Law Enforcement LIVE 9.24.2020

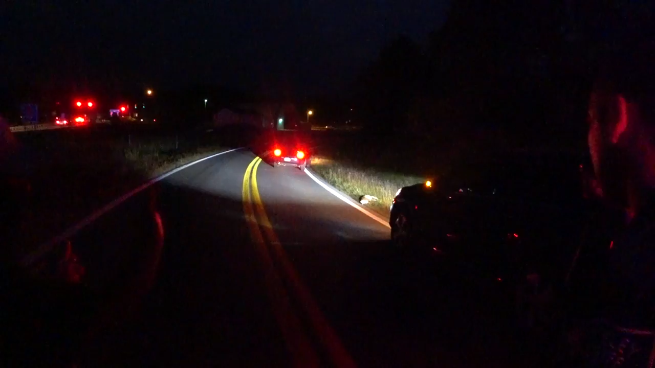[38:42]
you know, legal-wise. So, yeah, she finally just gave out. She was kicking for a little while. All right. But, nah, I don't know who's going to come pick her up, but I'm going to notify DOH to come pick it up. Okay. Yeah, they'll probably stop by in the morning. Cool. Yeah, it was like I was coming around the curve right here, and she jumped out of the bush right there.